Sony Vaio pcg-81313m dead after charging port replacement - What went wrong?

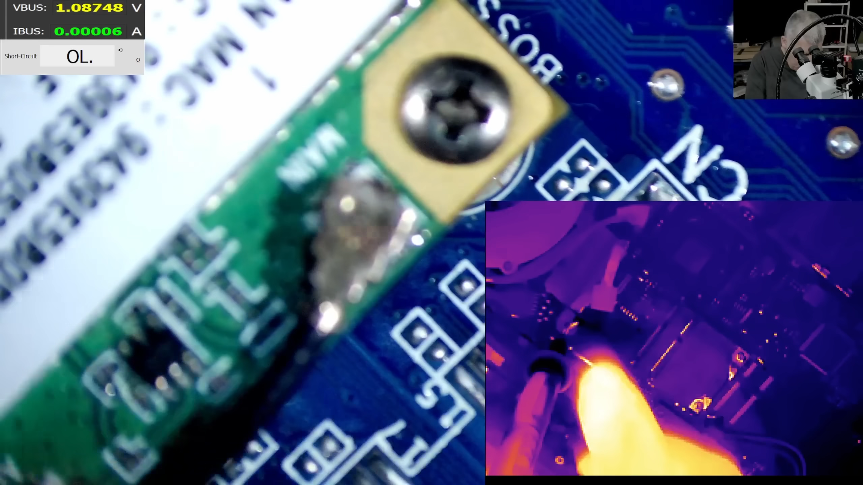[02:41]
And I will try to push some current into the motherboard. We are pushing 300 milliamps. So what is getting hot?
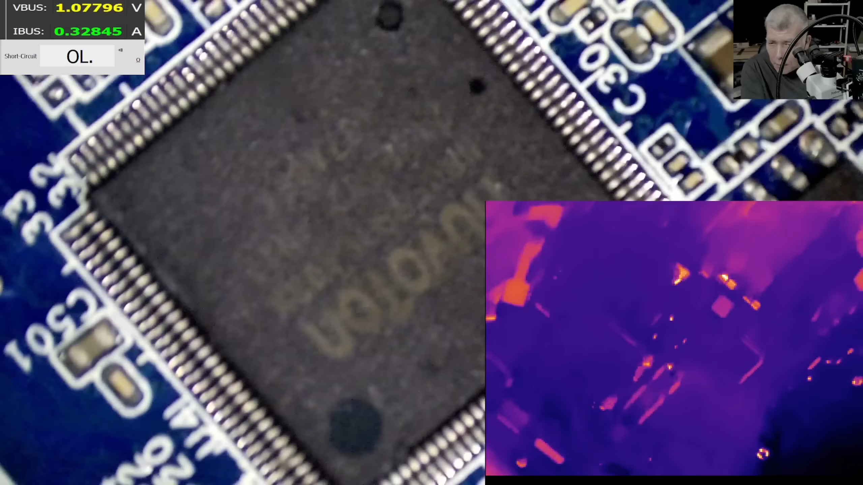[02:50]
With 300 milliamps.
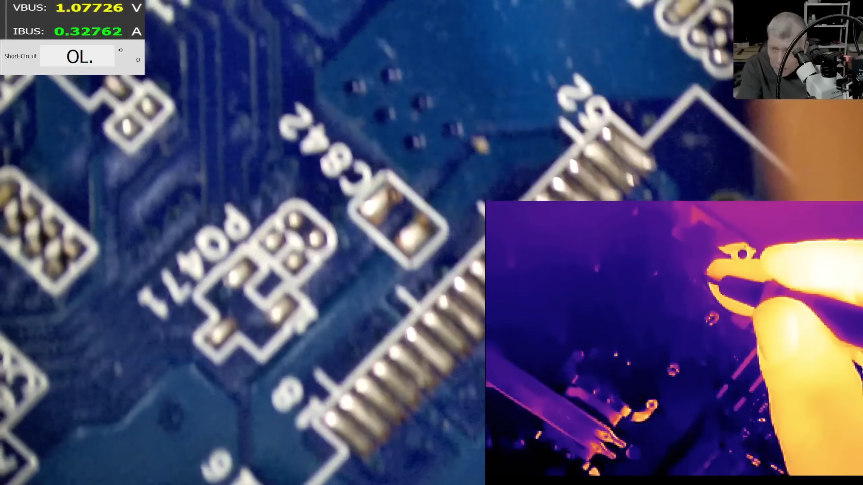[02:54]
Nothing is getting hot? Huh?
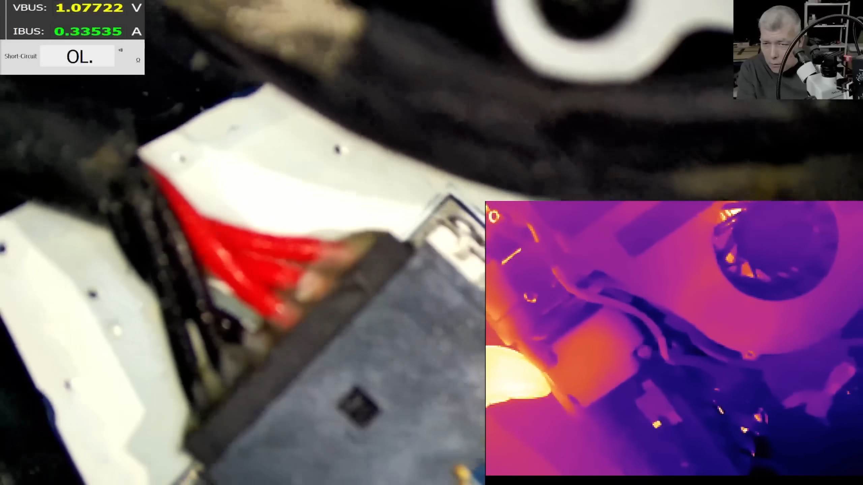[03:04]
No. No. It's not that one.
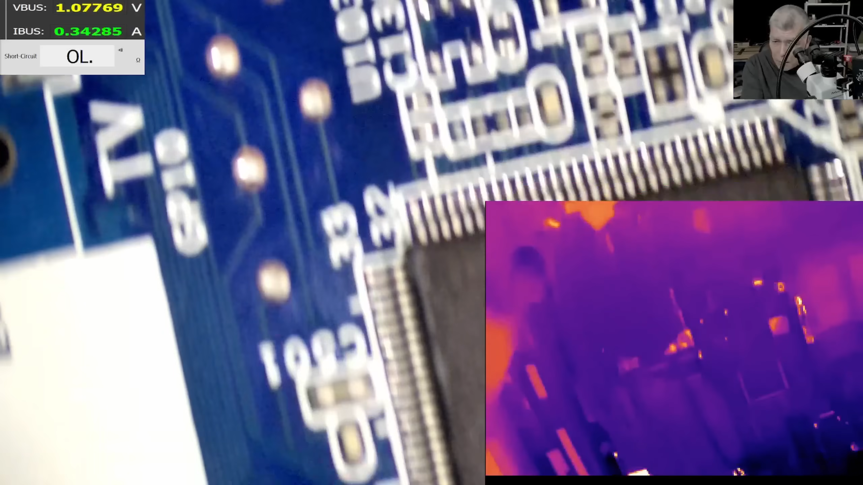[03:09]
RAM memory. So it's taking 300. If I take out one RAM. Ha! Check that. Now it's taking only 50 milliamps. Which is still bad.
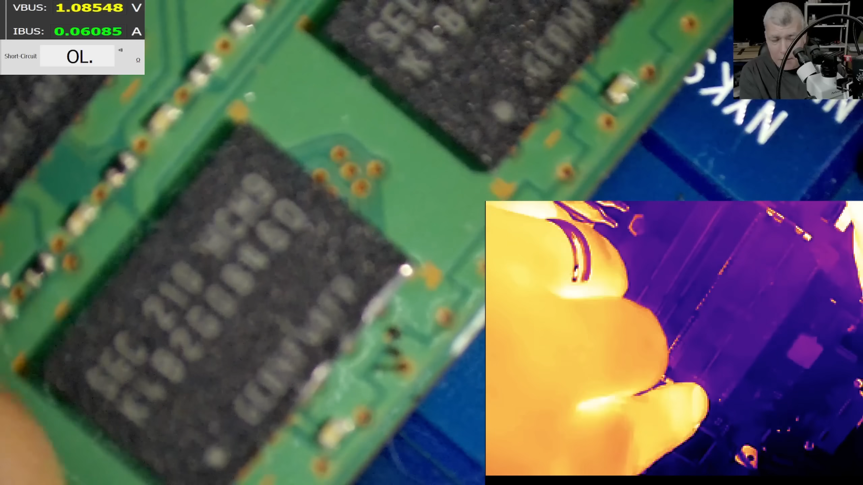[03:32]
But that means the RAM power supply is shorted. Taking out this RAM.
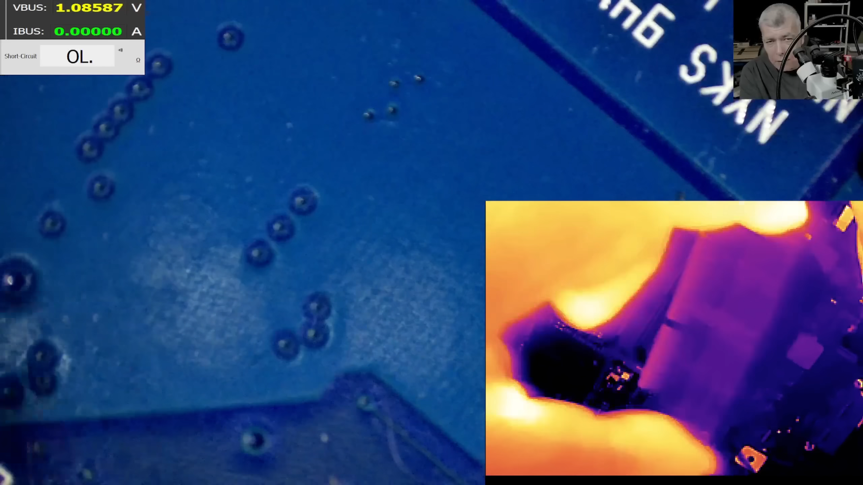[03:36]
It's taking no current at all.
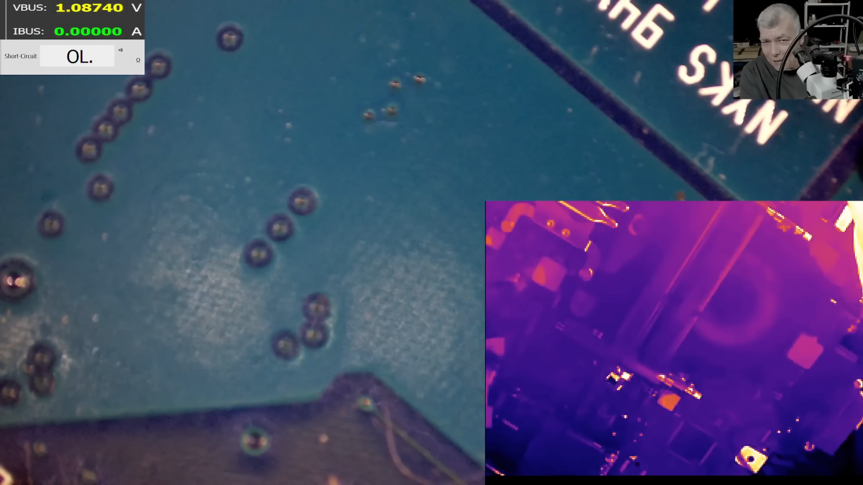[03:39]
Check that.